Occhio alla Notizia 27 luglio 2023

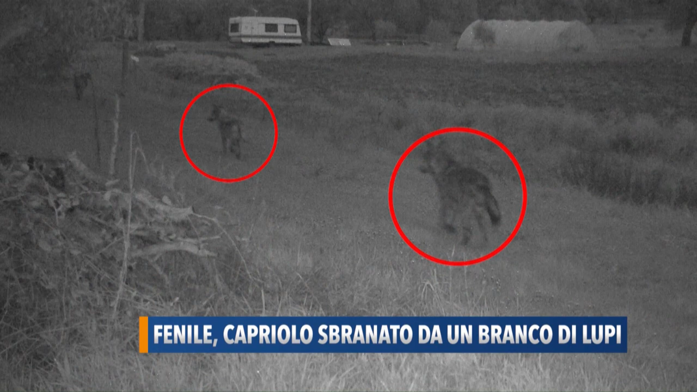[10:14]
Che abbiamo oscurato parzialmente La foto che invece ritrae Un capriolo vivo Come ci ha precisato È del 21 giugno Ed è stata scattata Da una delle fototrappole Che per mie
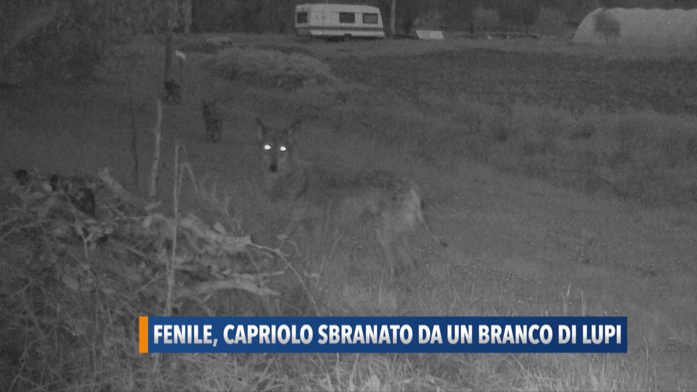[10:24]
esigenze Ha aggiunto Ho spostato Una settimana fa Altrimenti avrei ripreso il fatto Le persone E soprattutto i giovanissimi Che girano A piedi di notte Nelle vie anche periferiche Chiede reporter Saranno al sicuro?